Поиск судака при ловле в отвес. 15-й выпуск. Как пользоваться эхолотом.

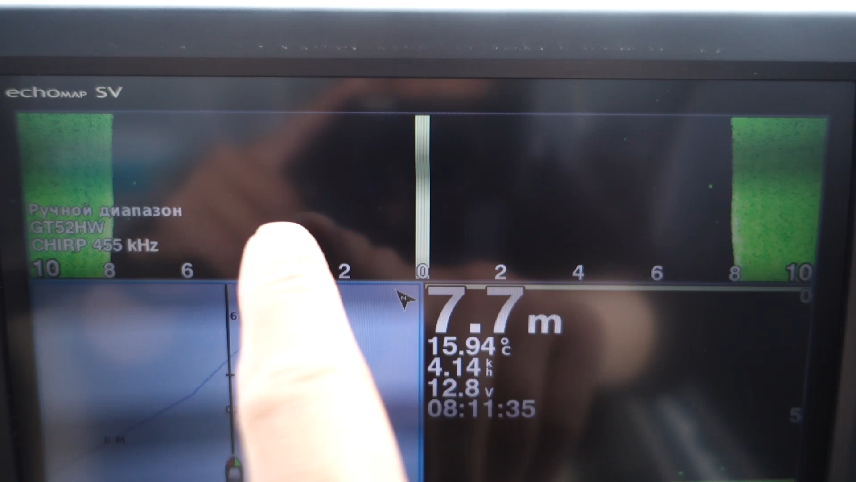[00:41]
On screen: depth 7.7 m, water 15.94°C
Слева, слева, справа Но справа она более ярко выраженная Соответственно,
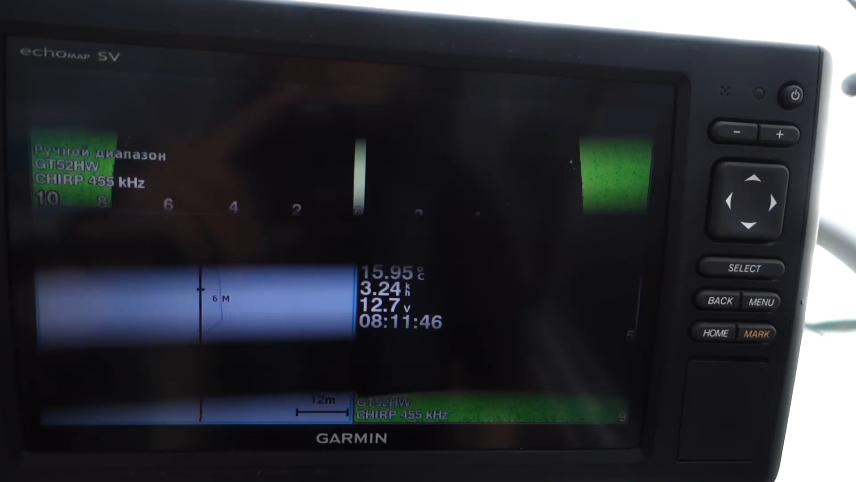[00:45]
On screen: water 15.95°C
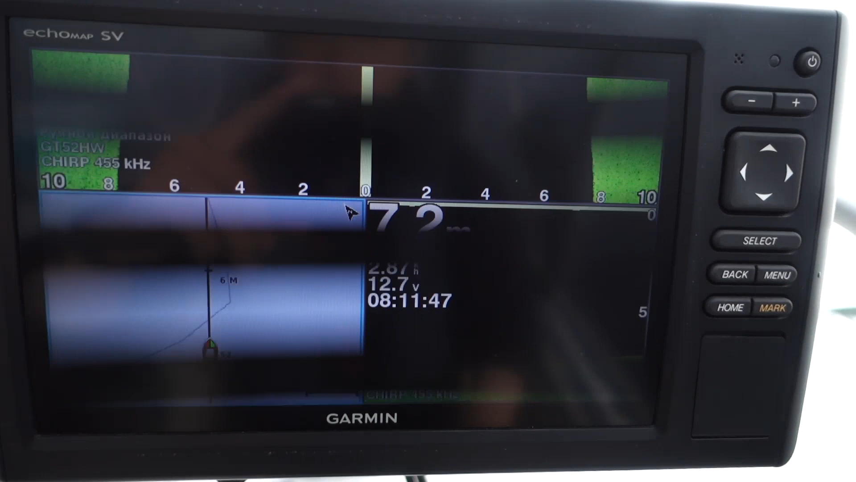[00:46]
я смотрю сначала В какую сторону ярче пятно В какую сторону ярче,
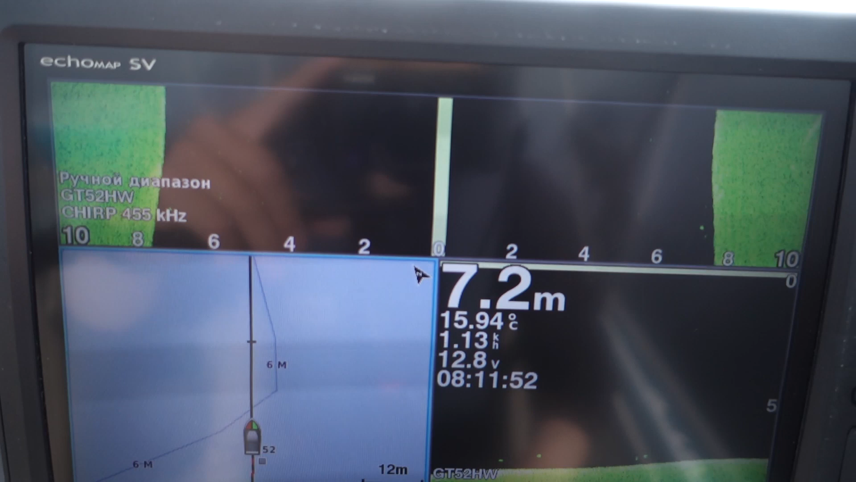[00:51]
On screen: depth 7.2 m, water 15.94°C
соответственно С той стороны борта
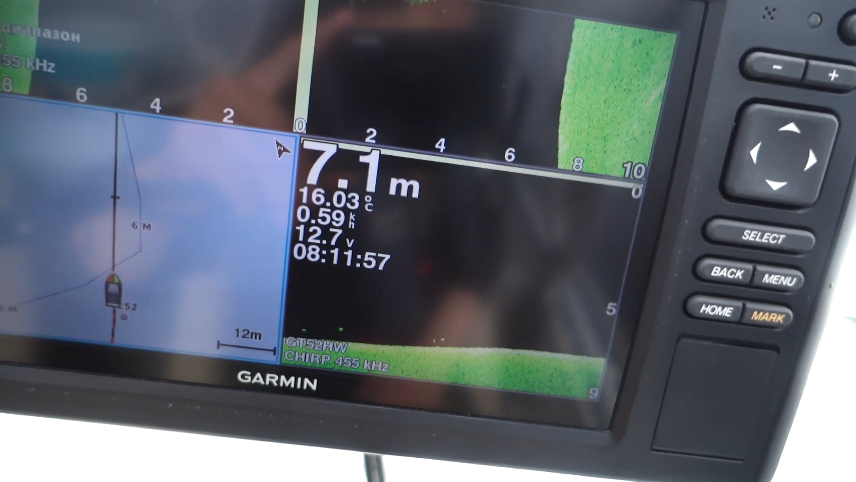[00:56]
On screen: depth 7.1 m, water 16.03°C
и стоит рыба А потом я уже влево-вправо Кручусь,